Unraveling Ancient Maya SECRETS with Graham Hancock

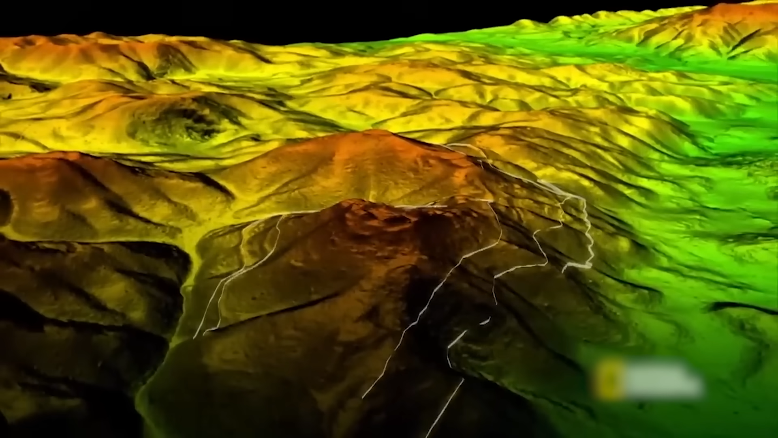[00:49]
scientists now have an unprecedented ability to see beneath the surface,
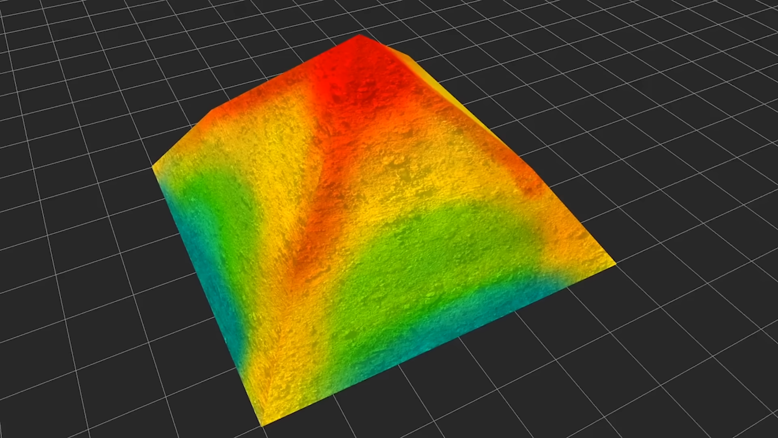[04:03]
What makes LIDAR revolutionary is its ability to see through the thick vegetation,
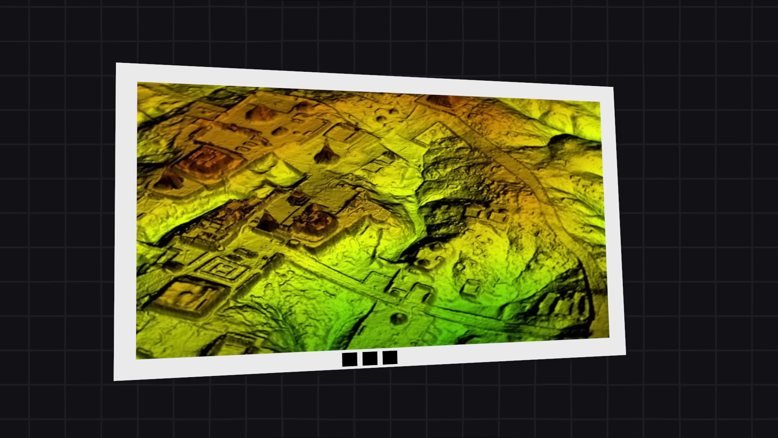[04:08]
offering researchers a clear view of the terrain and ancient structures that were once hidden.
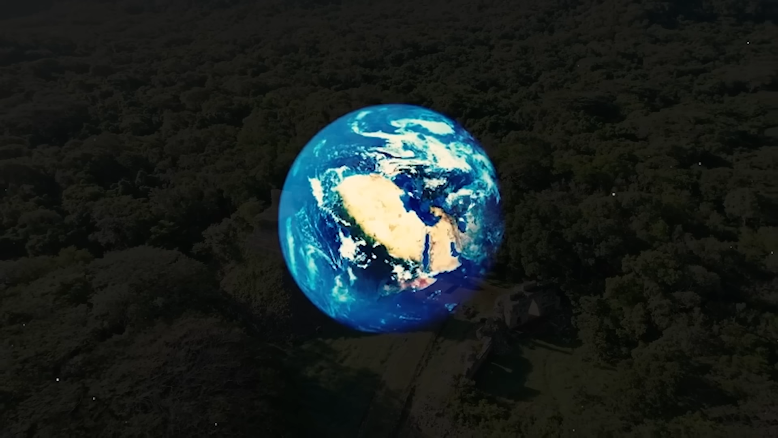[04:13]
This technology has given scientists what almost feels like X-ray vision of the Earth,
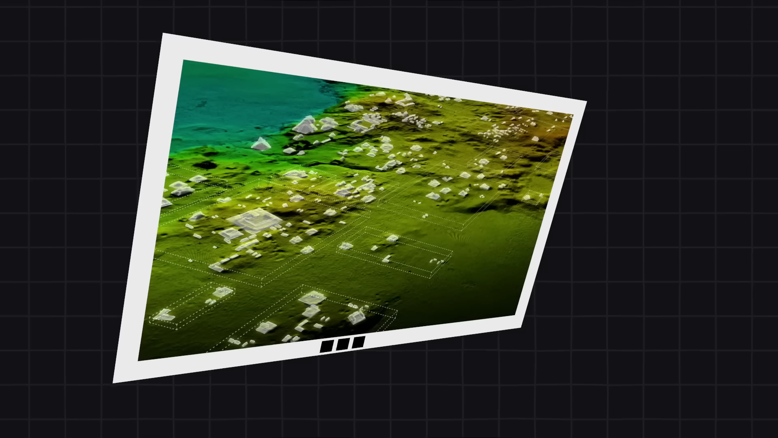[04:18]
revealing ancient cities, highways,
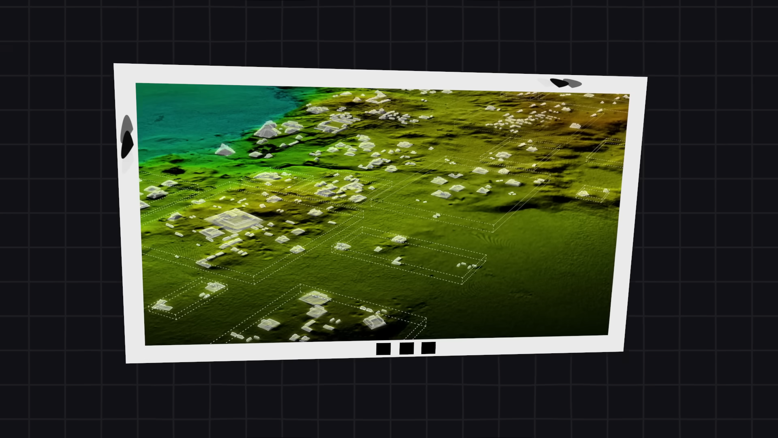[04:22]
and even complex urban layouts that were previously invisible to the naked eye. The LIDAR scans have uncovered the existence of vast networks of roads and causeways,
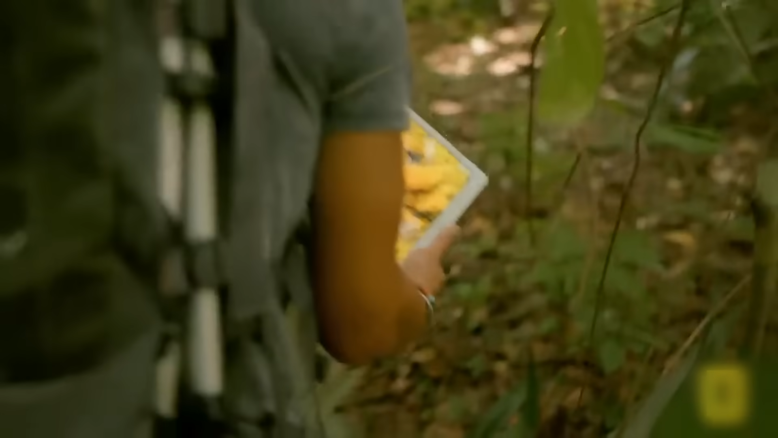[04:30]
some of which are more than 130 feet wide, wide enough to dwarf modern highways.
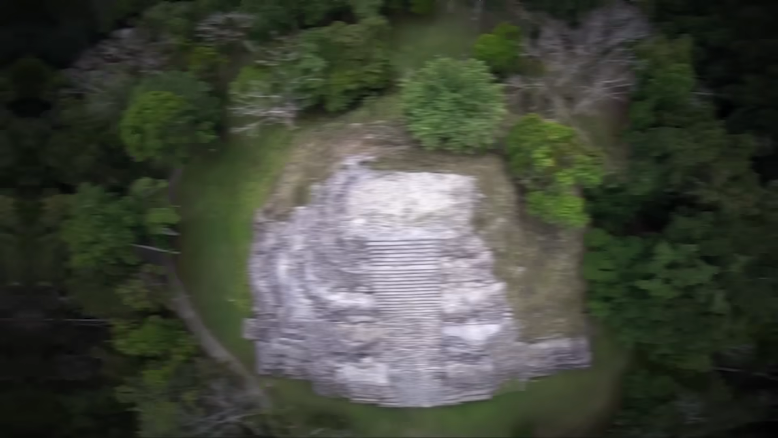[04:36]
These discoveries, built over a thousand years ago, challenge our understanding of how the Maya built and navigated their expansive civilization.
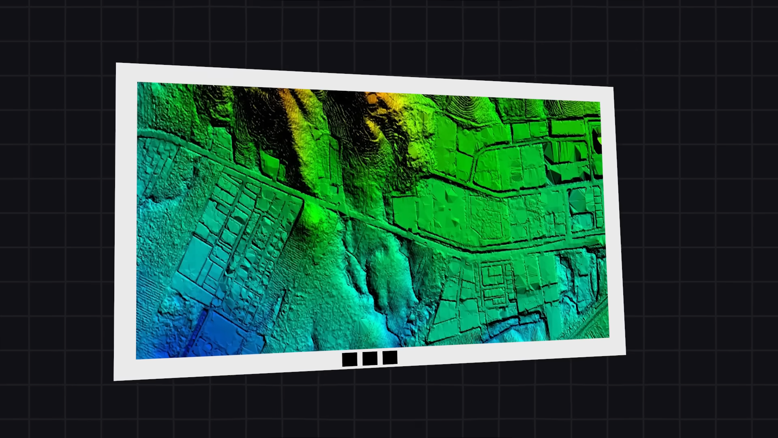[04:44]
LIDAR has proven to be a game-changer in uncovering the lost world of the Maya and is continuing to reshape our historical narrative.
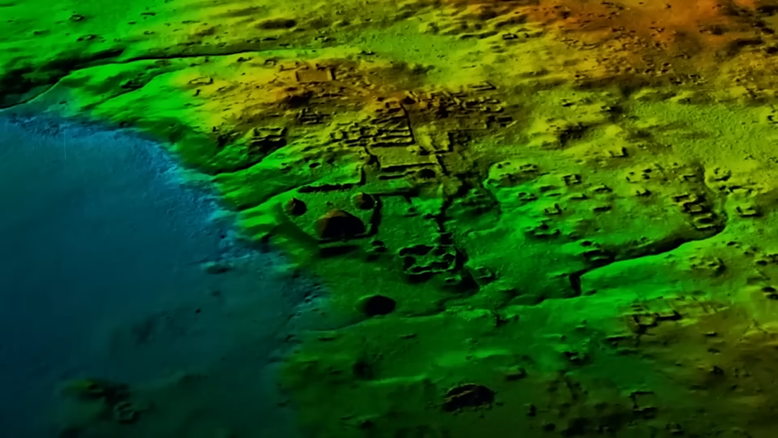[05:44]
However, the LIDAR data revealed vast networks of urban centers,